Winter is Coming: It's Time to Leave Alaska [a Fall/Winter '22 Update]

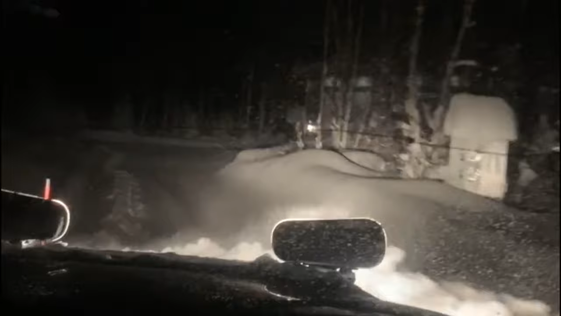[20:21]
Thank goodness for our wonderful neighbors who kept our driveway clear so our house sitter could get in and out as well as us when we returned. They sent us video of plowing our driveway. We were amazed at the depth. In all, over 60 inches of snow fell while we were away.